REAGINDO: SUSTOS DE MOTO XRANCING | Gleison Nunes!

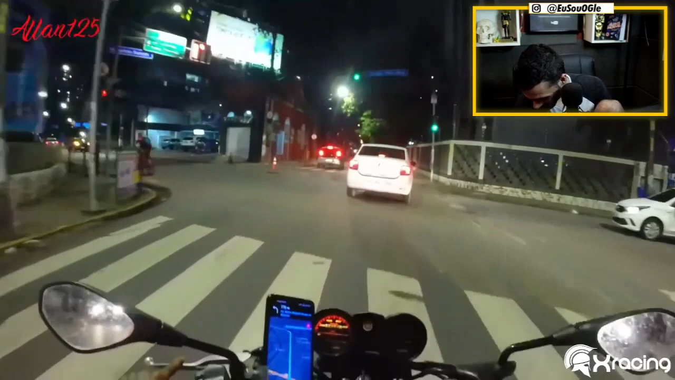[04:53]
Será que eu vou adoecer? De onde que saiu esse cone, meu irmão?
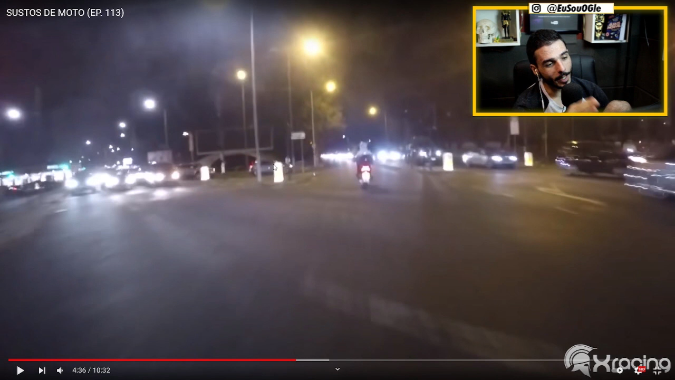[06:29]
Os moleques pararam, o da frente parou, tá? O outro veio atrás e bateu nele. Aí o cara andou pra frente, mas ele podia frear. Aí ele andou, ele acelerou o bagulho. Será que ele se assustou, tirou o pé do freio e o carro é automático e saiu andando? Ah, ainda bateu lá na frente.
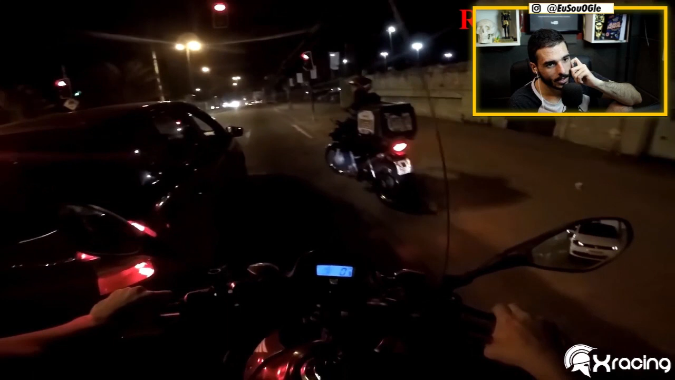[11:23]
O cara deu pisca e não entrou. Pô, é, velho.